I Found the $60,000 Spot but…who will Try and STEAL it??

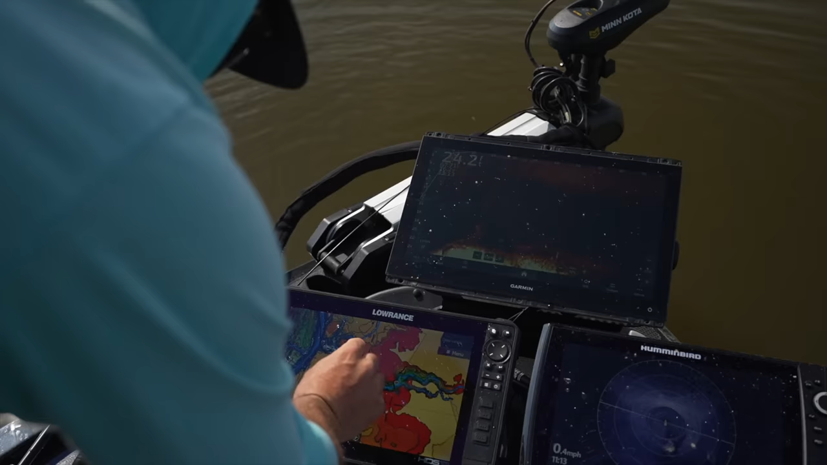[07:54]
So we got this creek that kind of comes off the main lake here. This is the type of stuff I've been scanning. So it comes all the way down. There's these points that come out that make ledges. And so these guys are just up on this for whatever reason. It's kind of a rockier one, I think, than the other ones. Let me pan up there and you guys will see what I'm talking about. You can see them loaded there. There's fish out off the drop, but those are the ones up there.
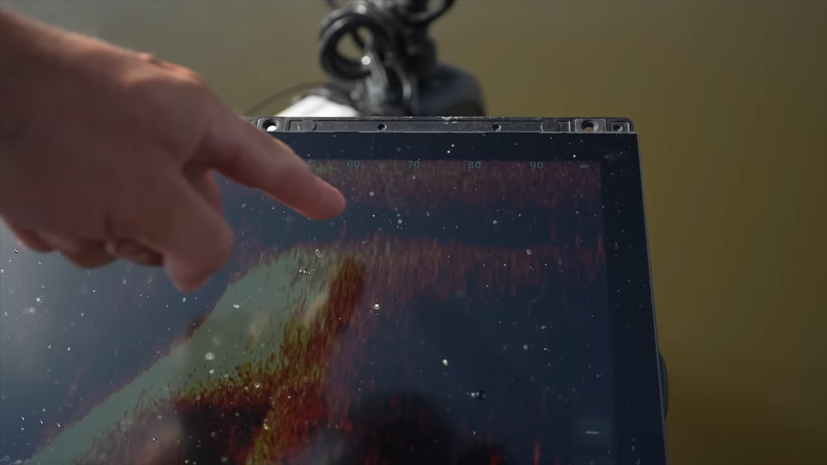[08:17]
Those are all up there actively feeding. Let me pan around a little bit here. I'll turn this up too.
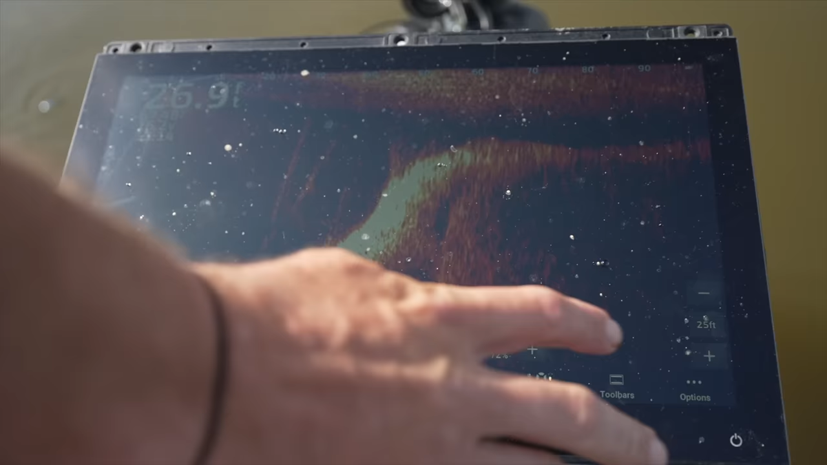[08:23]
Let's see them better.
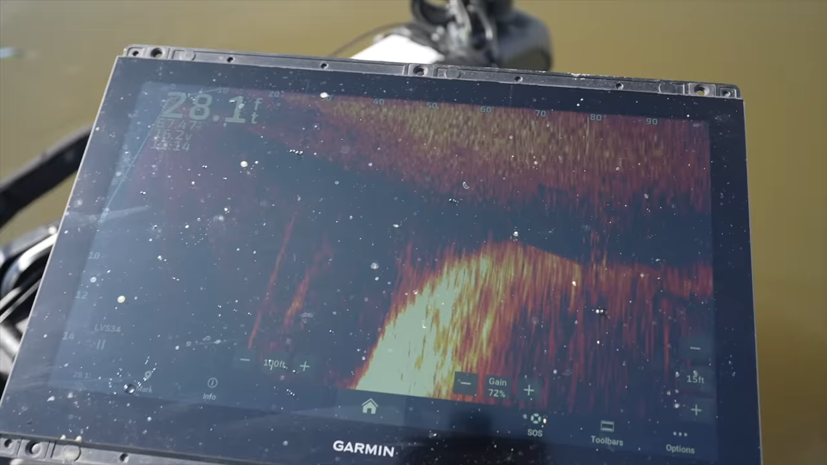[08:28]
On screen: depth 28.1 ft
So kind of go around, you can see there's probably 30 or so fish in this area.
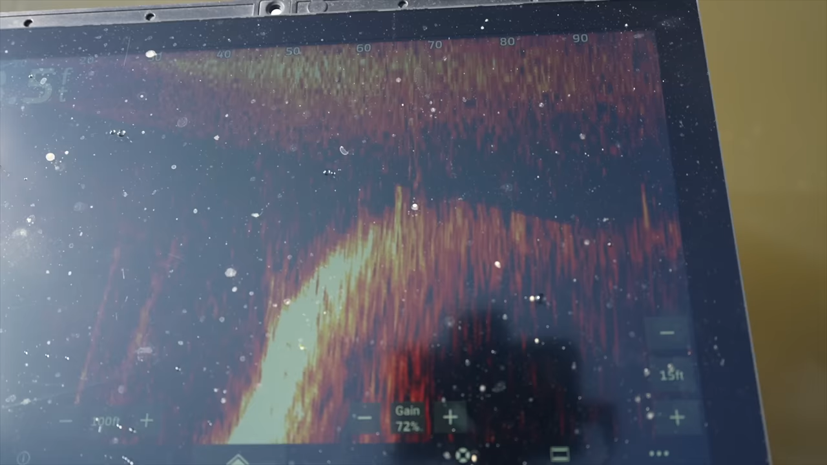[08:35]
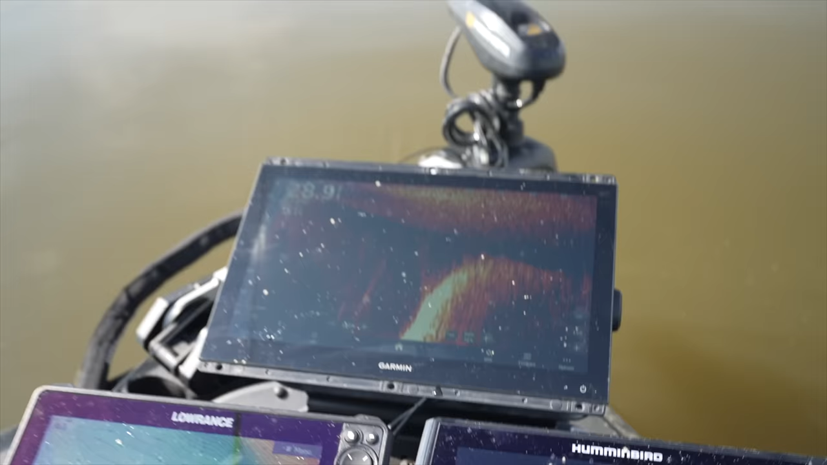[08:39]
C10's perfect. It tops out about 6-7 feet. God, I just ran into one halfway down.